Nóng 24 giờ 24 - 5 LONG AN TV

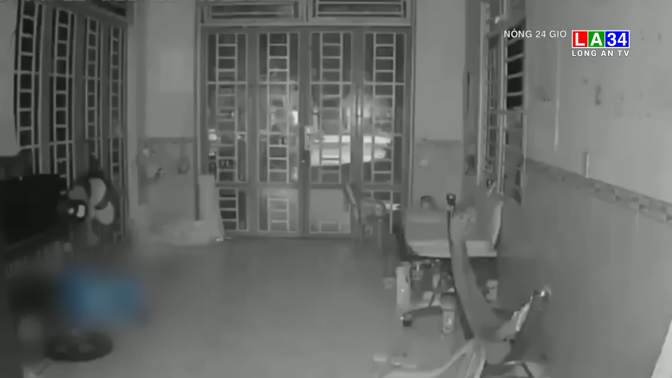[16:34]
Theo đoạn clip ghi lại cậu con trai bất ngờ phát hiện một con trăng với kích cỡ và tổng lượng khủng xuất hiện trong nhà
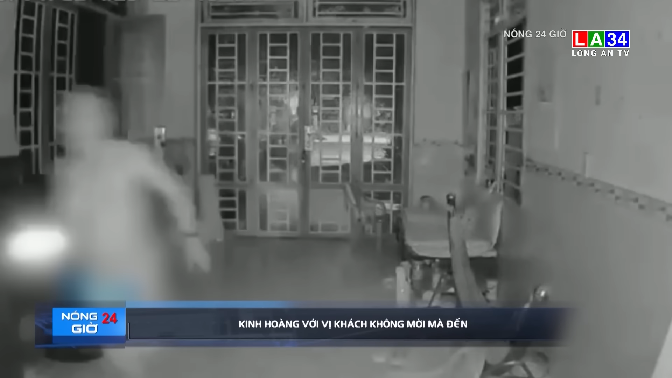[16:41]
Lúc này con trăng đang tấn công con chó nên cậu con trai quản hốt gọi bố mẹ Nghe tiếng gọi thất thanh của cậu con trai bố mẹ lập tức để cửa xông vào kiểm tra và phát hiện con trăng khủng ấy nên ông bố nhanh tay bắt lấy con trăng Theo đó ông bố dùng một tấm dãy lớn
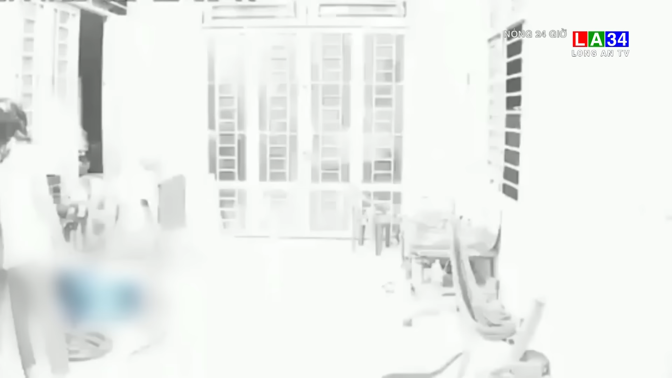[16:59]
và nắm chặt lấy phần đầu con trăng
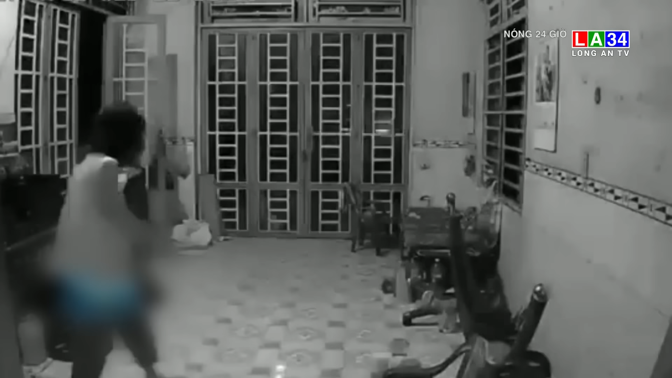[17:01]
rồi mang xuống nhà dưới Người mẹ cũng phụ ông bố lấy một cái bao để bỏ con trăng vào bên trong Riêng cậu con trai do quá sợ hãi nên đã không dám lội diện thế từ khi nhờ được sự trợ giúp của bố mẹ